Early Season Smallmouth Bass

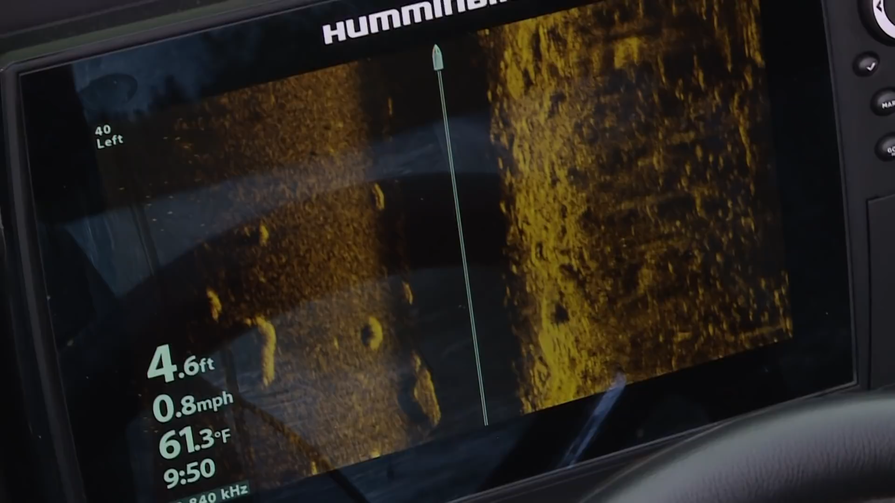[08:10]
On screen: depth 4.6 ft, water 61.3°F, speed 0.8 mph
bays where we have both side imagery in the back of the boat and then i actually have a 360 in
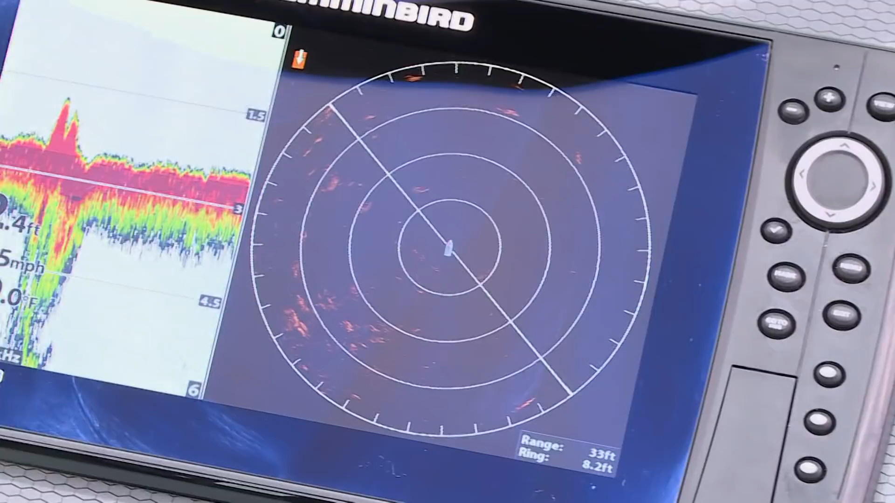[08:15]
the front of the boat and you can actually see where these hard bottom points stick out and you can tell right away when the habitat is
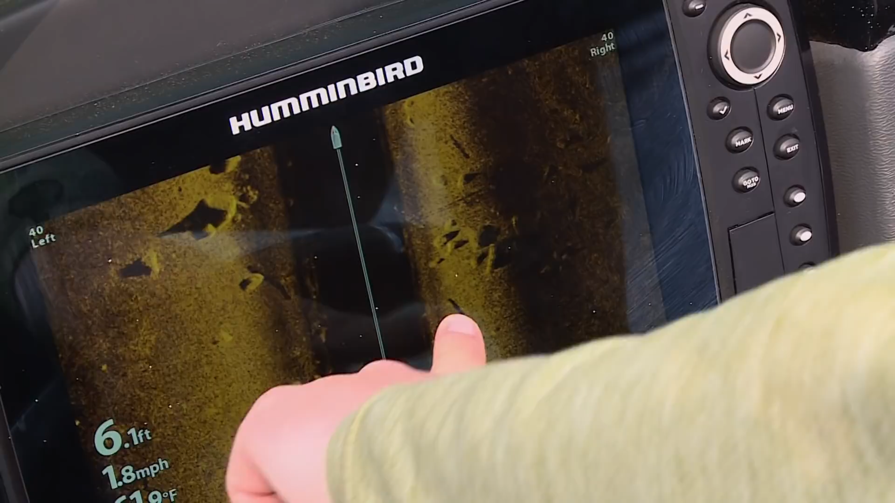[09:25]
On screen: depth 6.1 ft, speed 1.8 mph
right there is a log those are small rocks that's a bigger boulder right
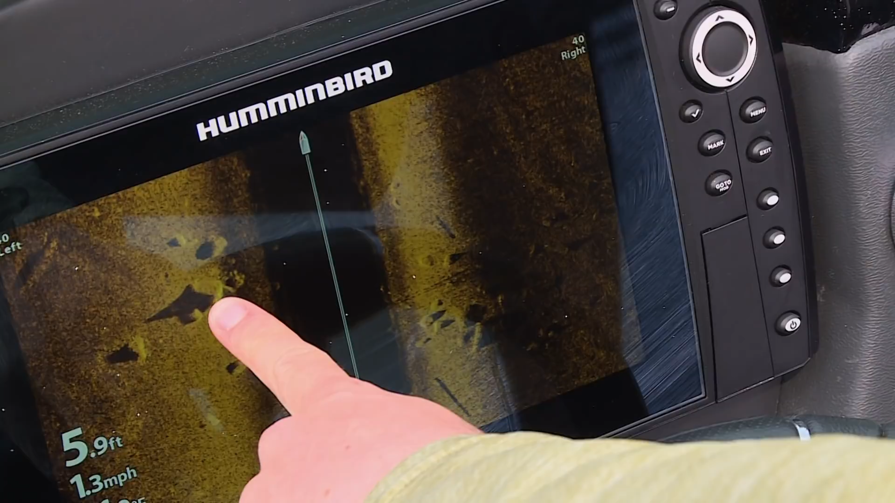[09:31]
On screen: depth 5.9 ft, speed 1.3 mph
there and the light color right here whenever it's light that means it's a hard
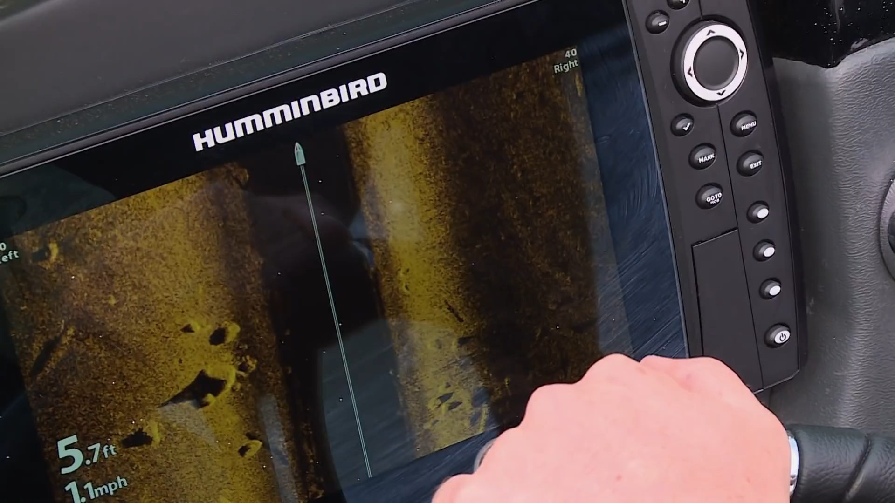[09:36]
On screen: depth 5.7 ft, speed 1.1 mph
bottom and then the darker stuff is a soft bottom so here's a hard to soft transition and
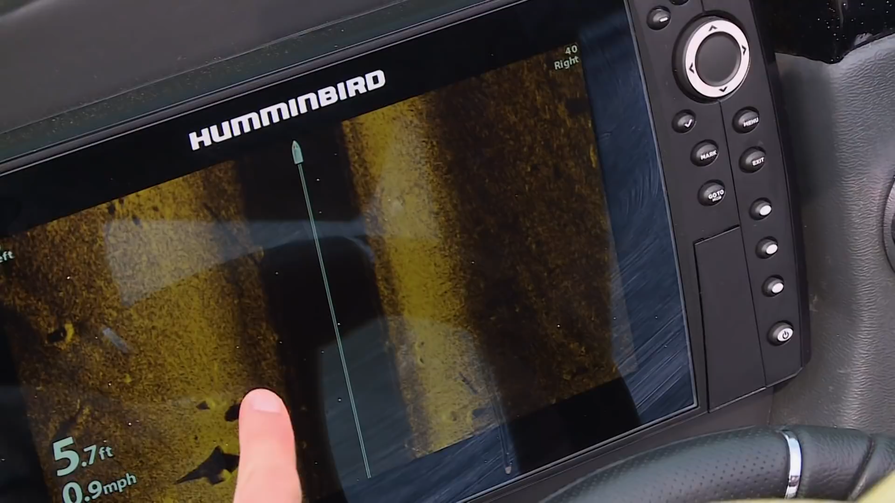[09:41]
On screen: depth 5.7 ft, speed 0.9 mph
a bunch of cover all over the place there's another log right there so that's the kind stuff we're looking for right now